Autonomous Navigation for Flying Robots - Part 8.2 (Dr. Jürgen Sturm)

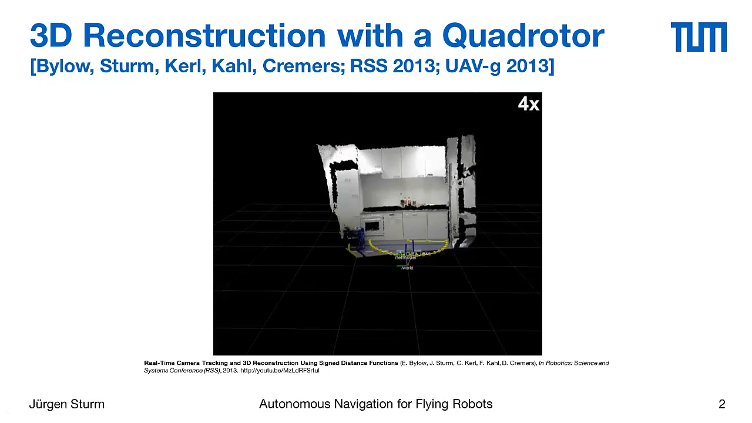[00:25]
and it has a 3D depth camera on board.
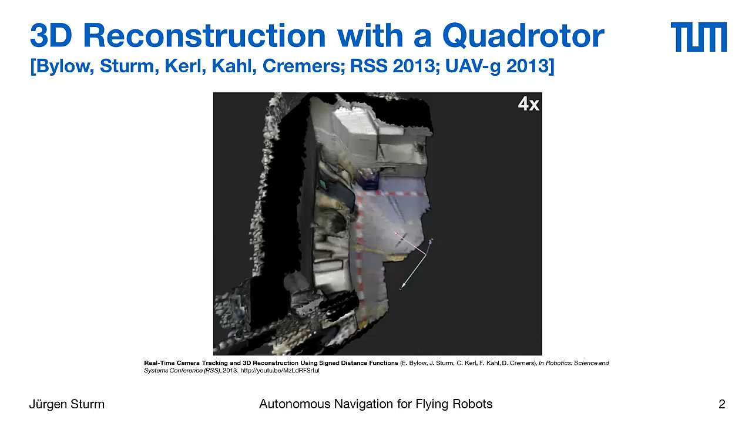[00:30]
And it now uses the images of this 3D depth camera to generate a 3D model of its surroundings.
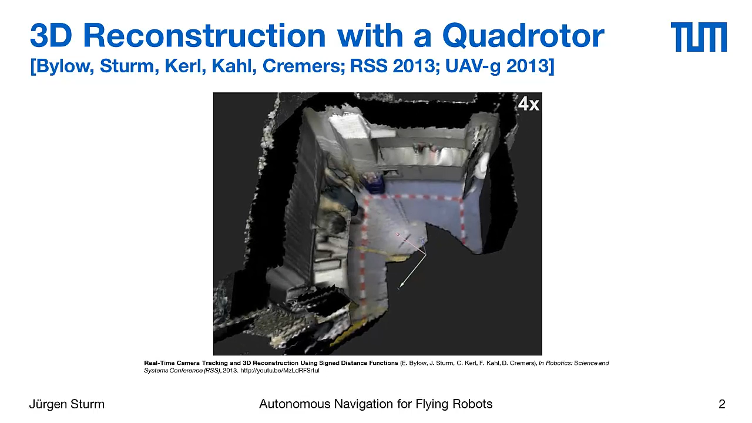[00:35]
And at the same time estimates then its position, its 3D pose in real time and uses that for position control.
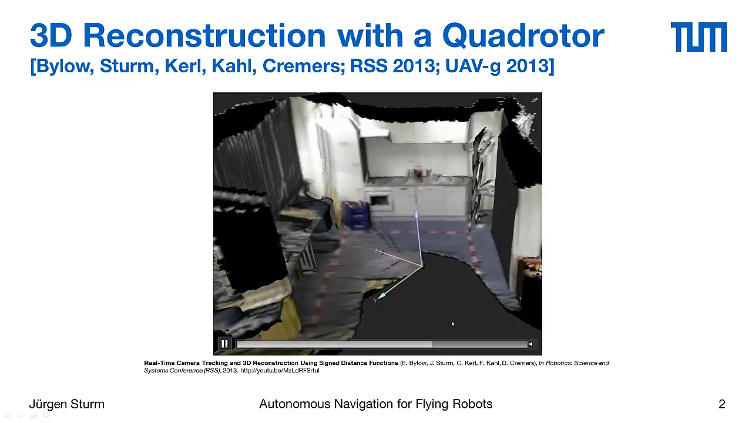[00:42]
And in the remainder of this video I will show you how this works and how this can be done.
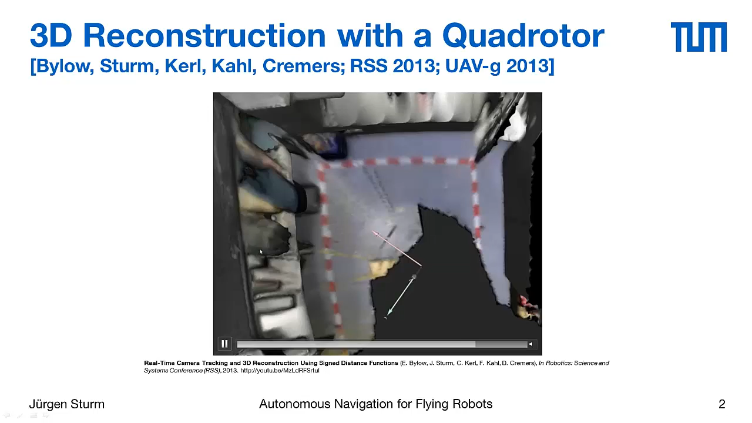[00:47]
And this now here is a visualization of the flight trajectory actually. You can see that it's quite shaky, the quadrotor did not follow nicely a certain path.
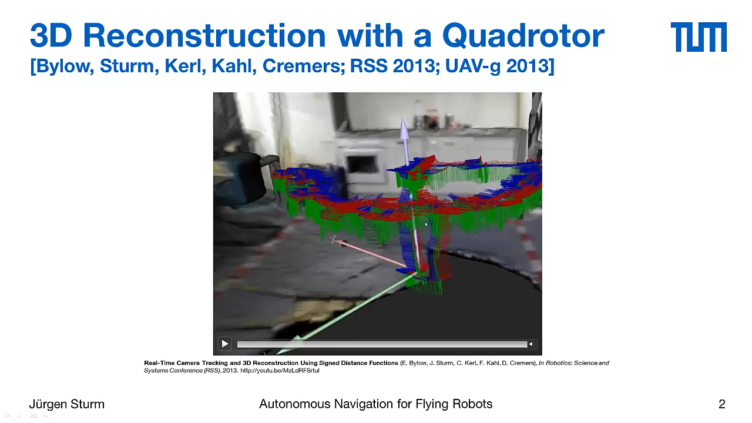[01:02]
But nevertheless the algorithm is able to run and the quadrotor follows the predefined path. So this is our platform in more detail. You can see it's also a quadrotor, it has 4 rotors.
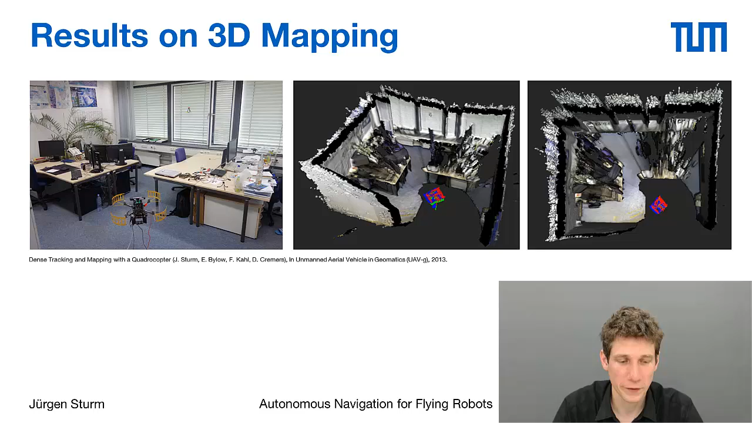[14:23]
Because the Kinect sensor has a fixed baseline and so we know about the scale of the world. And so an architect could directly measure the height of a table or the distance between walls. This is another corner that we have in our lab with two sofas. So if you are ever close to Munich then please visit us. And then you can see these sofas and the lab for real.
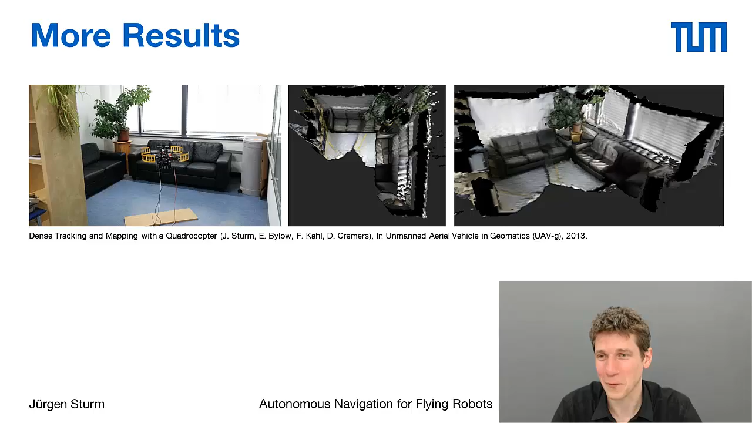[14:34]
And the interesting thing then is that you can actually not only use that for 3D room scanning with the quadrotor and position control.